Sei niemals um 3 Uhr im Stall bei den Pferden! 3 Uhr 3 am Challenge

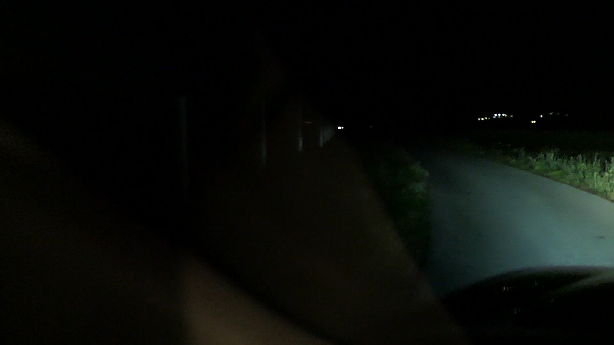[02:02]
Warte, ich leuchte mal hier so nach links, damit man die Weiden sieht. Das ist diese weißen, uh, ich fahre schon in die Wiese rein. Diese weißen Steher sind die Weiden. Ich fahre da jetzt mal in den Stall. Warte, aktueller Timecheck. So. Wann wird es 3 Uhr jetzt?
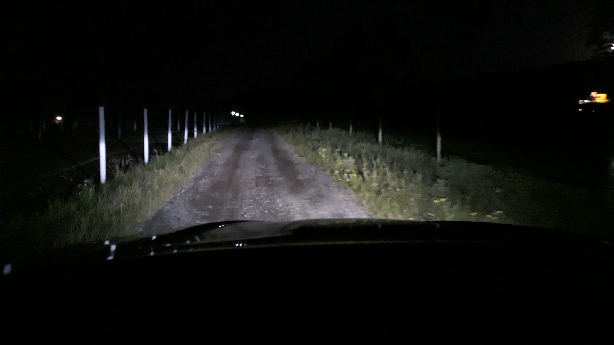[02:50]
Ab geht's in den Stall. Wow, und wie gruselig ist das da oben? Siehst du da den Mond rechts oben? Heute ist Vollmond. OMG. Aber nein, du weißt, ich glaube nicht an solche Sachen. So, also das ist jetzt die Zufahrt zum Stall. Natürlich ist jetzt auch niemand da im Stall, klarerweise. Welcher normale Mensch? Ist um 3 Uhr in der Früh im Stall.